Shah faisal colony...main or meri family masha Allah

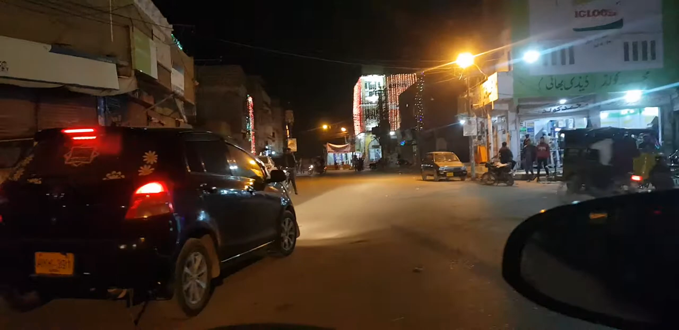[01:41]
کہ سیری میں جتنے ایک گھر ہیں وہاں پر بلڈنگ ہے نظر نہیں آتی صرف اور صرف اور صرف لائٹ نظر آتی ہے لیکن اس وقت